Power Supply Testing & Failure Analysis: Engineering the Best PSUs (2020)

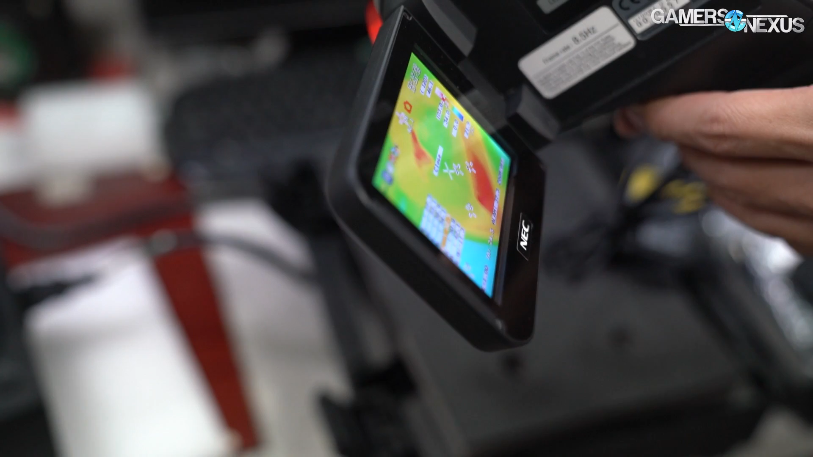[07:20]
typically involving a thermal camera so you can get thermographic imaging to figure out the hotspots to just make the work a little bit easier, but we'll talk about that more later. Next to the thermal chamber is a Chroma rack. This one is for Chroma 8000 SMPs auto test systems.